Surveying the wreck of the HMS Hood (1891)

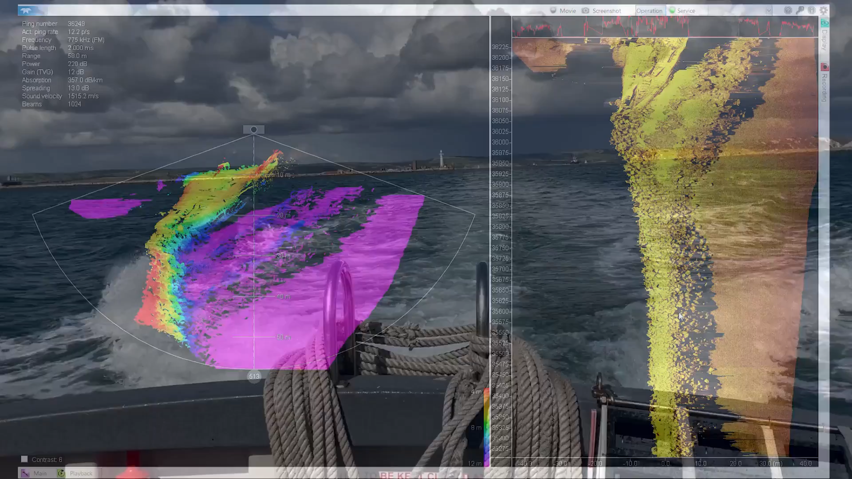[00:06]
the purpose of the survey was to document the status of the wreck with the latest in high resolution
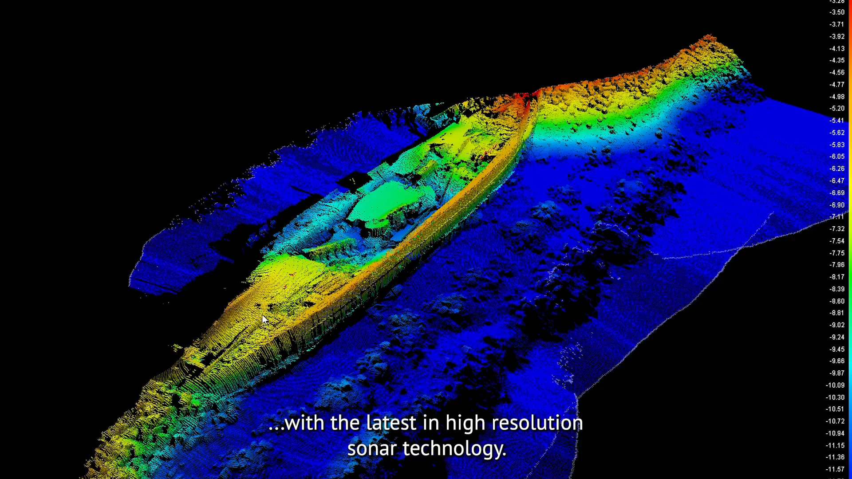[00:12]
sonar technology the wreck is located at the entrance of portland harbor
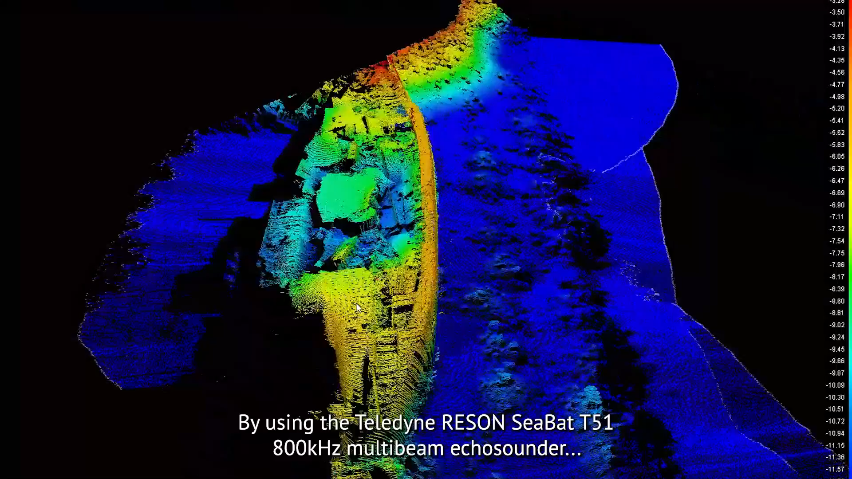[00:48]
teledyne resin sea bat t51 800 kilohertz multi-beam echo sounder with the
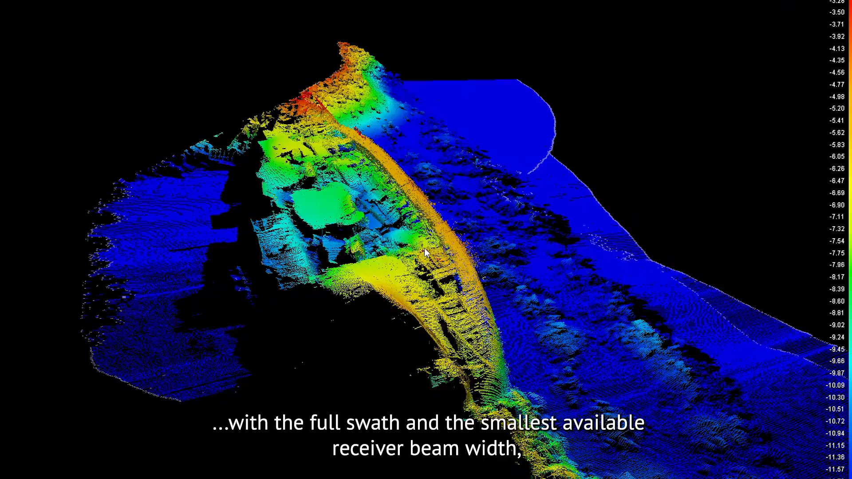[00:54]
full swath and the smallest available receiver beam width teledyne marine determined the status of
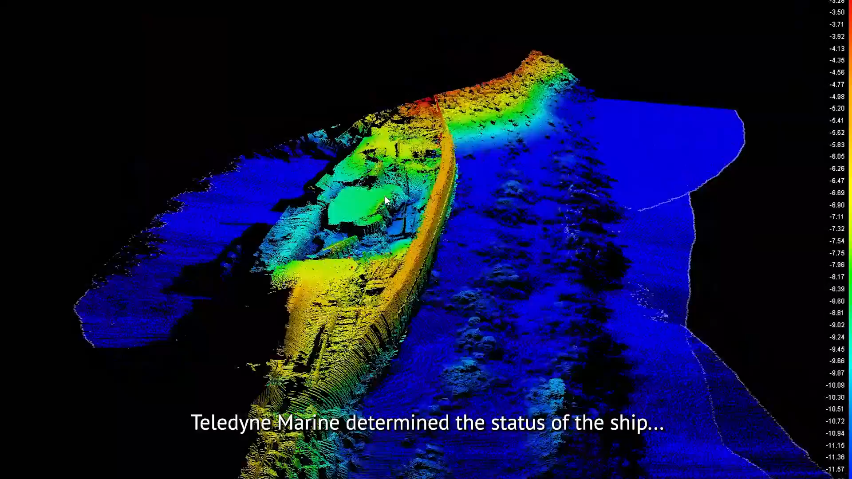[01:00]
the ship delivering detailed and accurate images of this largely forgotten piece of local naval history